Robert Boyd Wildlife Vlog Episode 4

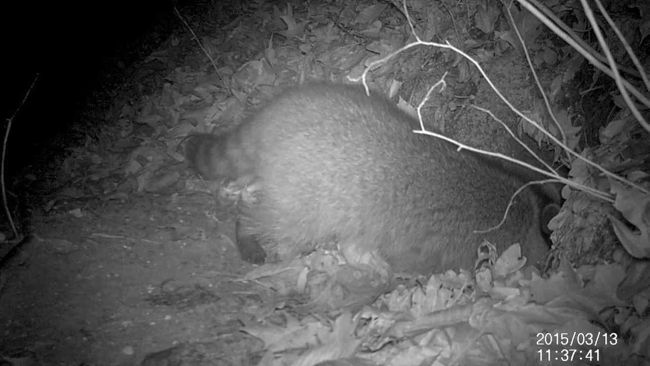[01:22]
But it makes sense if you look at this footage here of a trail camera I put in front of the fox den. Here you can see a raccoon actually looking into the den.
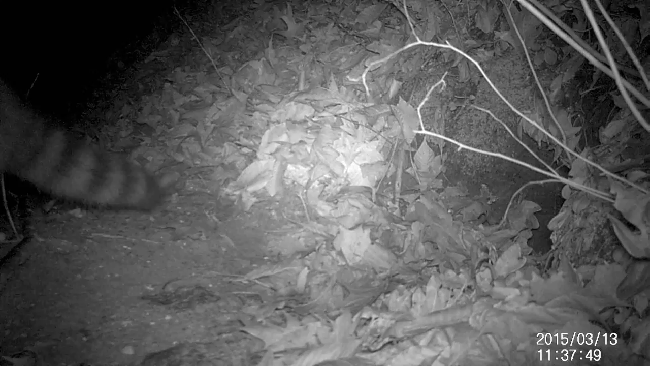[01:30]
Perhaps it's taken it over and as you can see it doesn't want me watching its den site.
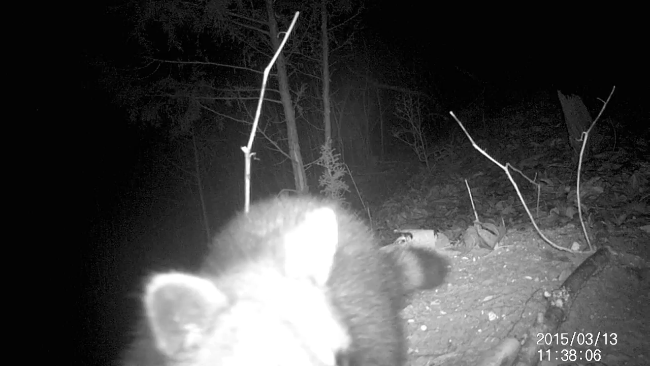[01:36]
So I guess that mystery has been solved. If you are at all creeped out by that past video you might be a little bit more disturbed by this next one.